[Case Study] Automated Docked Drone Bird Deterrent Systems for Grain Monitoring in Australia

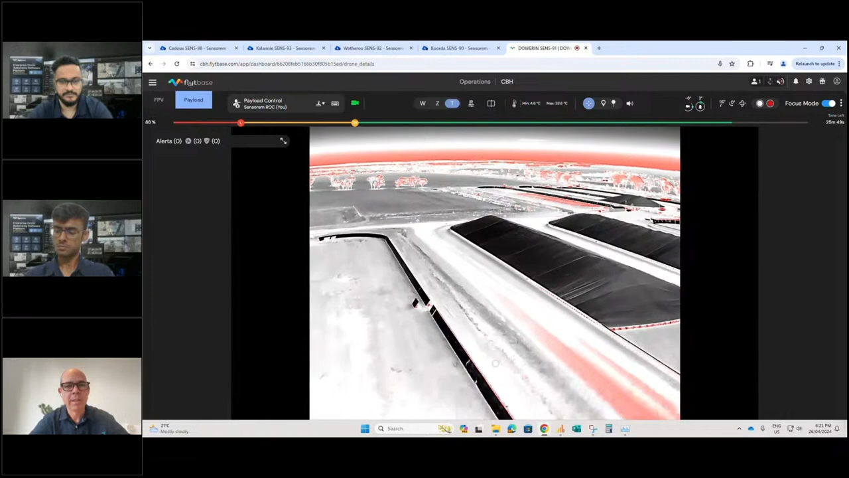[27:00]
alerted to that security issue and you need to go to a particular location you might use this manual control to just go directly to that point to see what's available um so